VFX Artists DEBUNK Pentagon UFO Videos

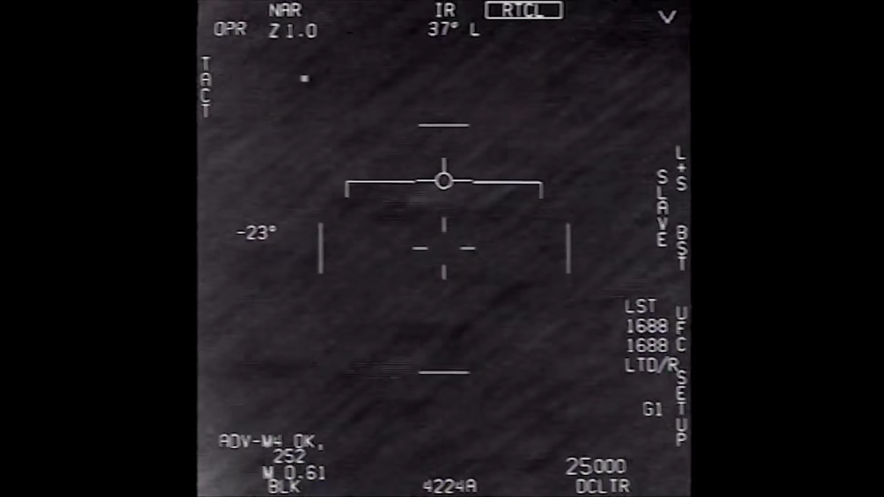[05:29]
And so it feels like we're sitting still, but we're not. The camera's just tracking that one spot so it can stay locked there.
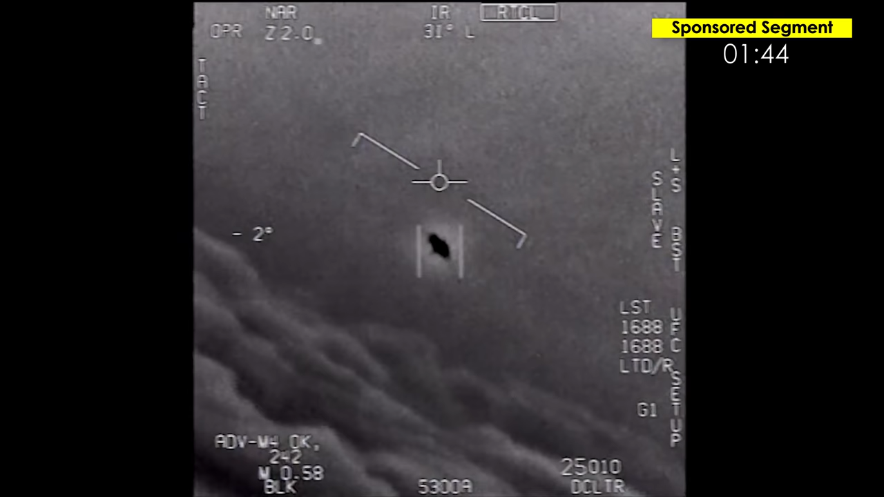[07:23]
I've got the second video pulled up here. And the first thing you're going to notice is that there's two people talking if you listen to the audio of this.
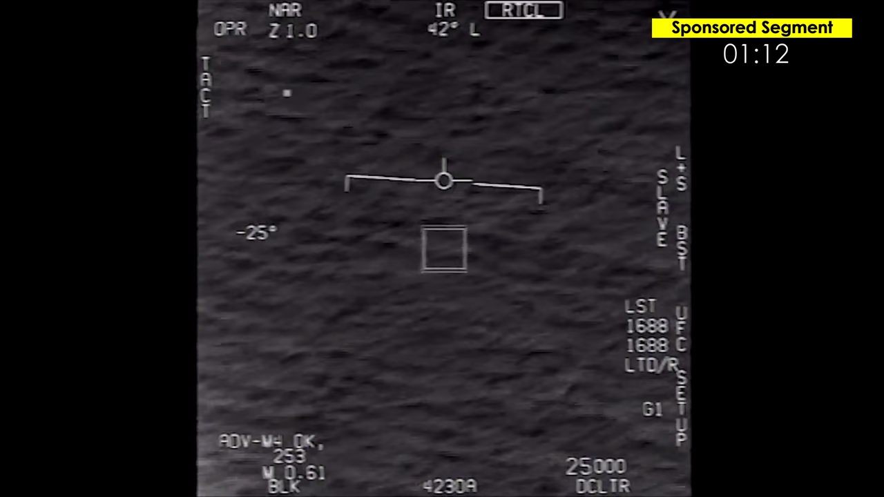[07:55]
Oh, right here, right here, boom. He catches it with the tracking device that he has from his jet plane.
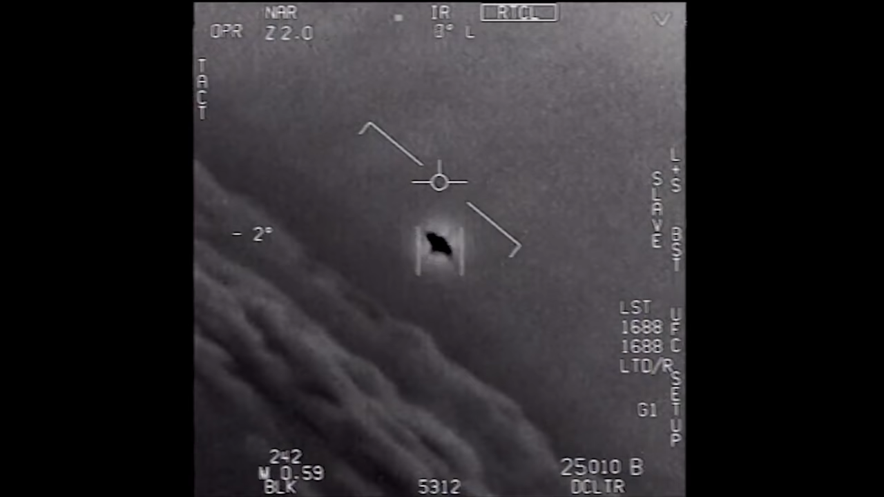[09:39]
Each time the camera rotates, the orientation of the alien's body rotates.
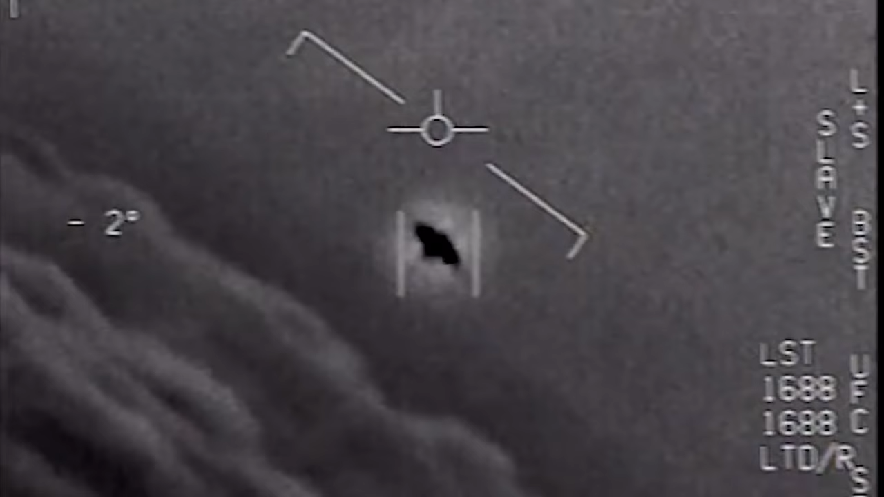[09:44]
The shape that we see here changes as the camera's orientation changes.
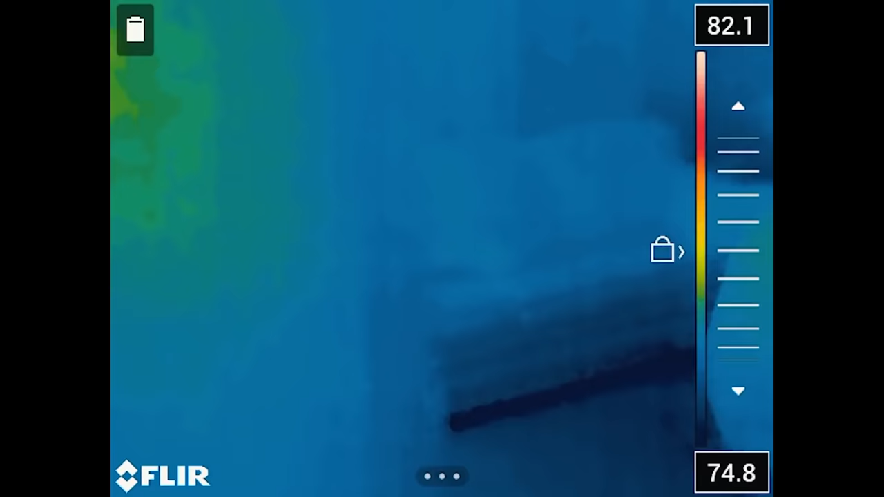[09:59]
It's not just infrared. It's full on thermal. So it goes pretty far down to that infrared spectrum.
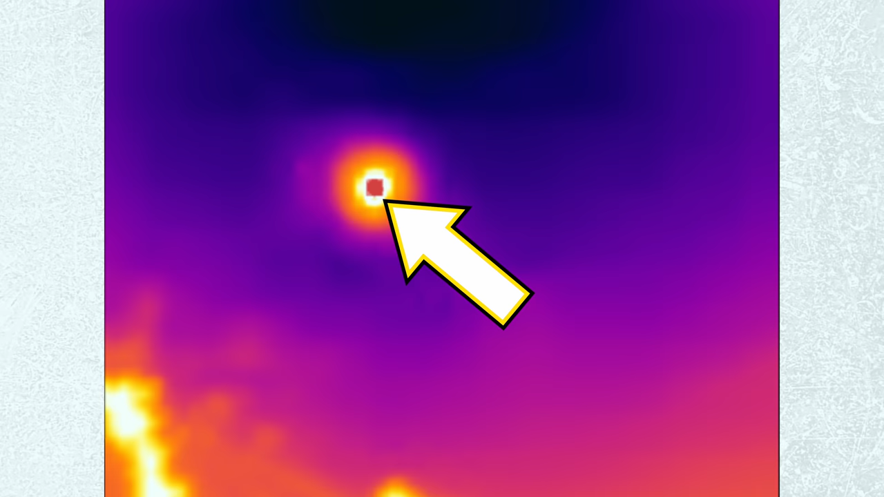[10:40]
If something blows it out, so to speak, you get the halo effect.
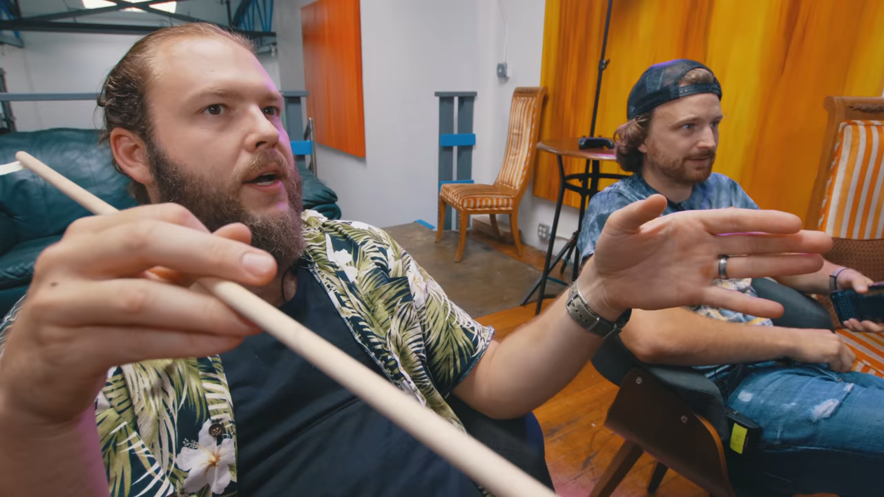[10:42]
Like if something's super ultra bright, sometimes that will basically tell the sensor like, Oh, it's too bright. And so it just displays black.
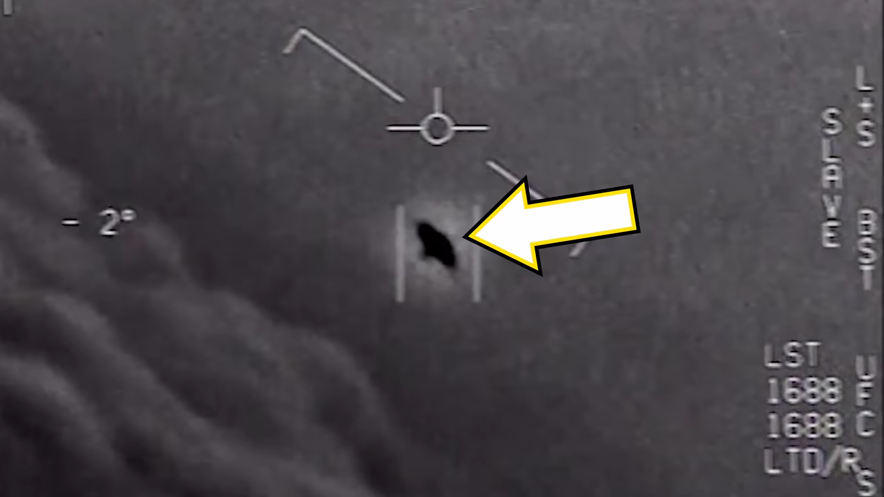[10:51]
But then the glow from it is still apparent.
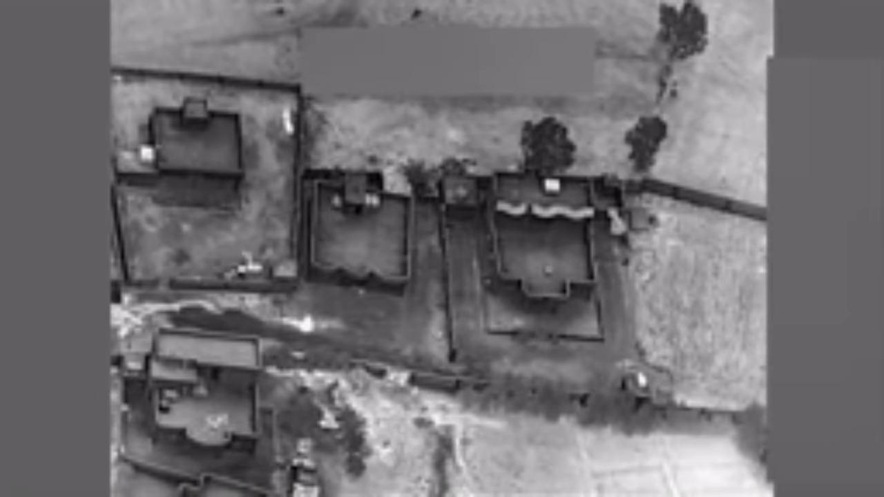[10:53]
If you watch like UAB footage like I do,
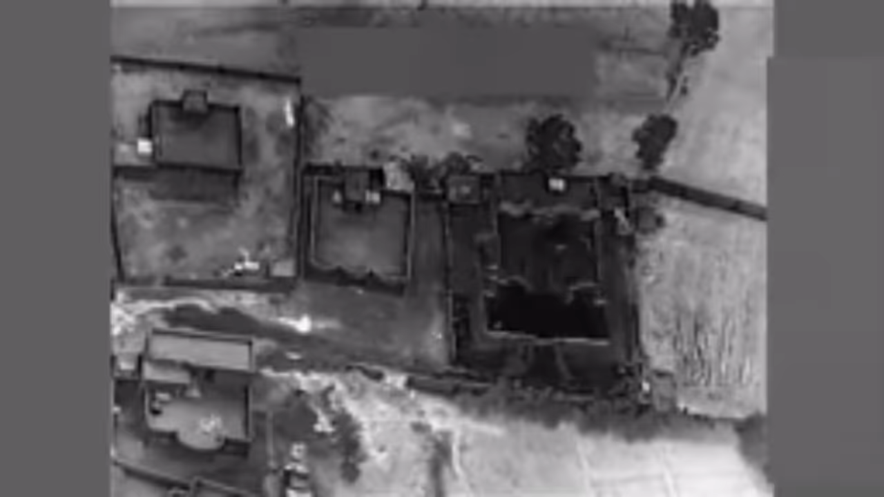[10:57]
and you see like missiles blowing up buildings, right when that explosion goes off, it goes black and then back to white.
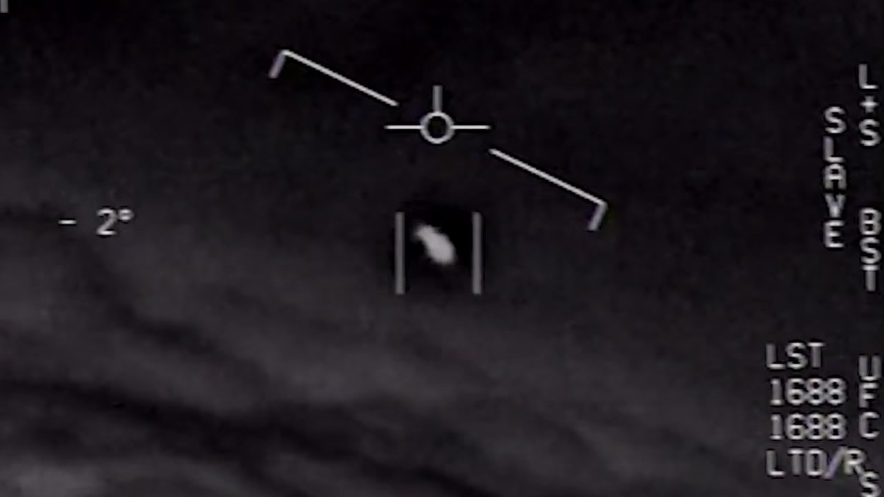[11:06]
Also, this is probably another one of those situations where, whatever that is in the sky, it's not moving the way it looks like it's moving.
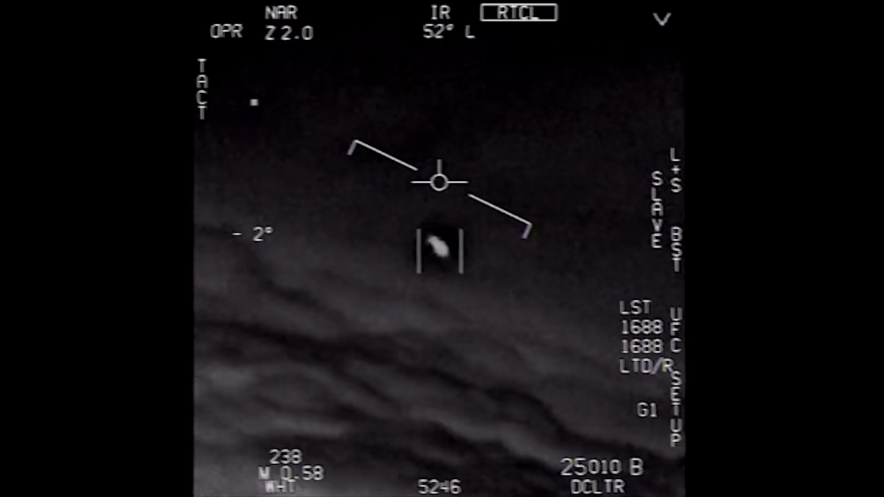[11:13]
Because we're now just doing the same parallax effect, except it's on the horizon lines. So once again, let's break this down.
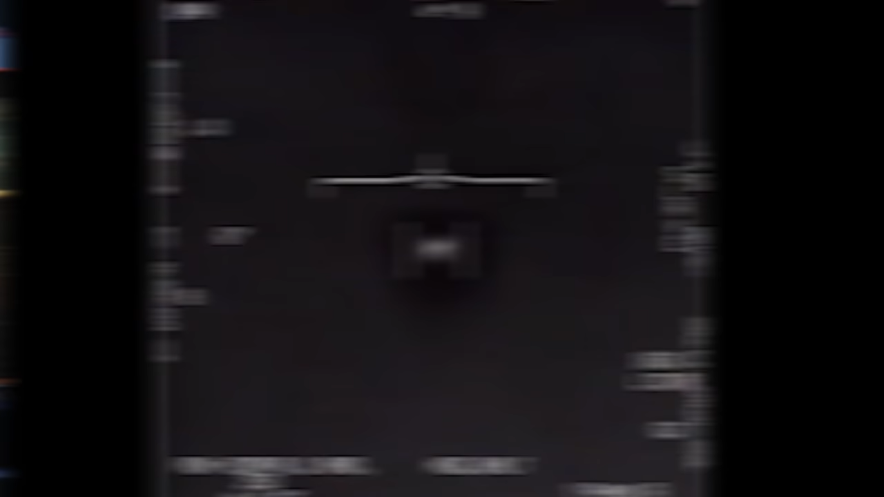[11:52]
We got a blurry dot. Okay. This is an airplane flying straight filming something.
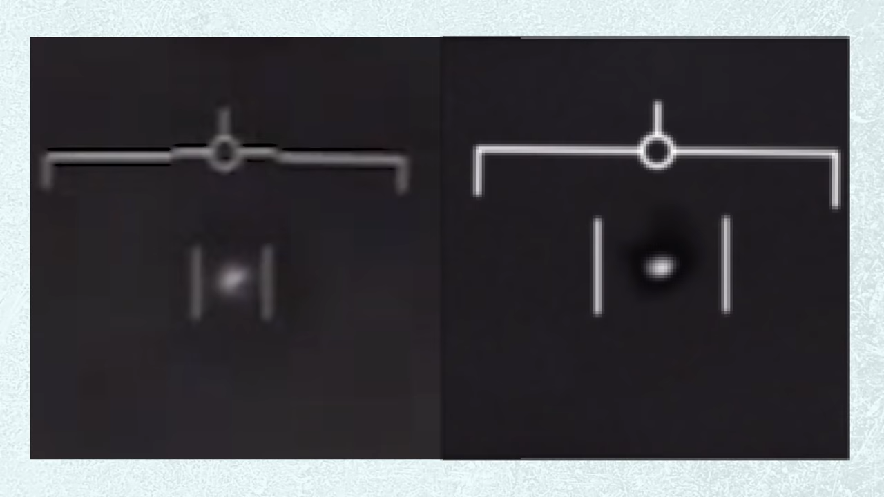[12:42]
Call it a day. Let's be honest. What is that dot? It could be anything. Okay. It literally could be anything in the air.
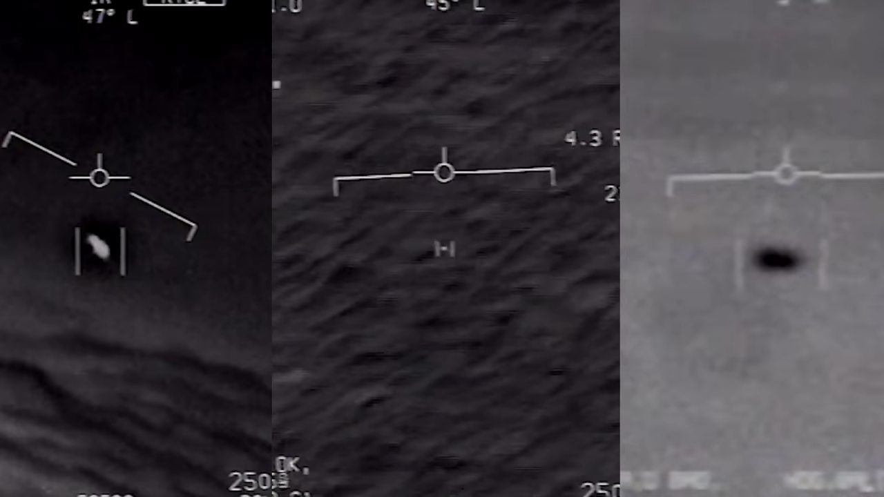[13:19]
We can't, we can't identify what's in it. Here is footage of a UFO slash UAP.
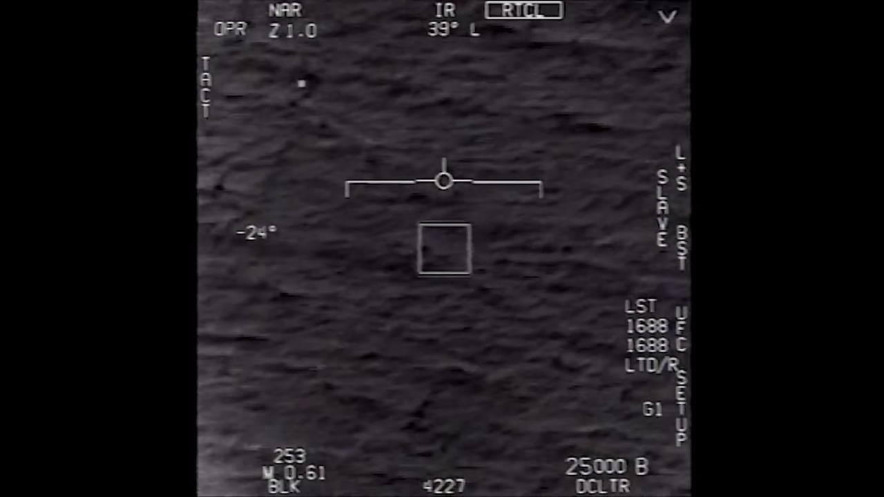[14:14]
Likewise, if any of you guys happen to be pilots that know what all these readouts and these screens mean, or any of you have other like really solid theories as to what we could be looking at here,